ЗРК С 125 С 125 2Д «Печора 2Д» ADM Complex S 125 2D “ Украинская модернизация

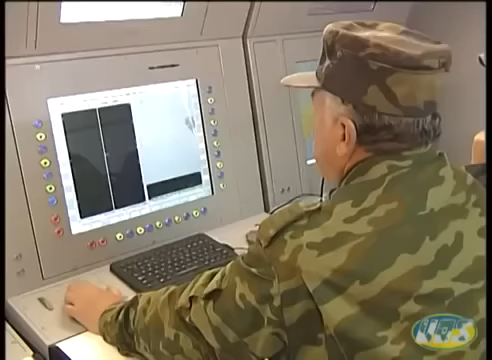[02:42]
Восстановление ресурса на период не менее чем 15
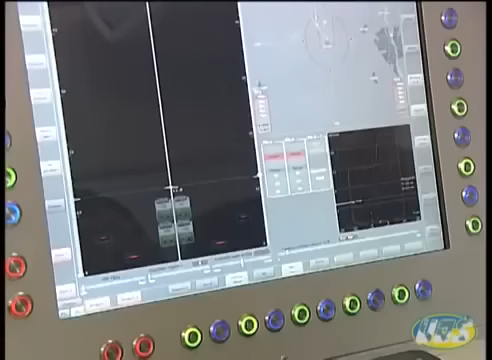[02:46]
лет Повышение боевой эффективности комплекса За счет увеличения
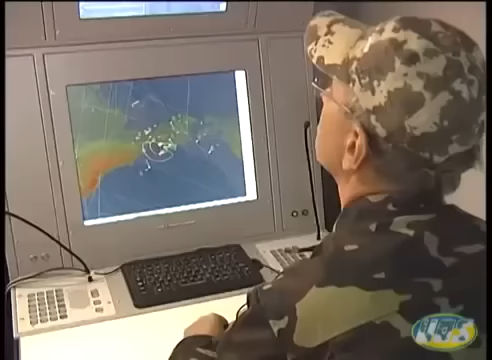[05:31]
а также от командного пункта типа модуль С рабочего места командира проходит целераспределение и формирование целеуказания на рабочее место оператора наведения Автоматизированное рабочее место офицера
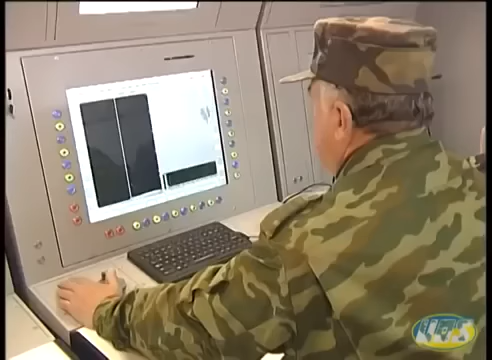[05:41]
наведения совмещает в себе функции двух старых рабочих мест Офицера
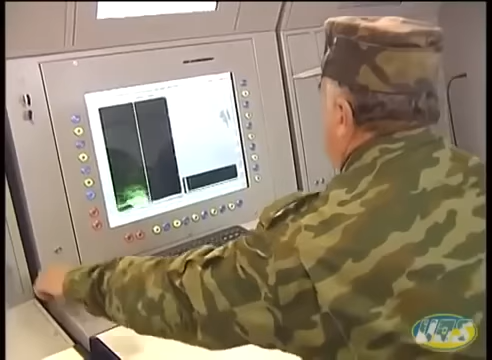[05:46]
наведения и офицера подготовки стрельбы На
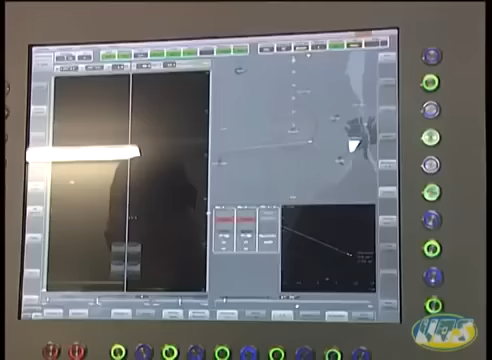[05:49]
мониторах автоматизированного рабочего места офицера наведения отображается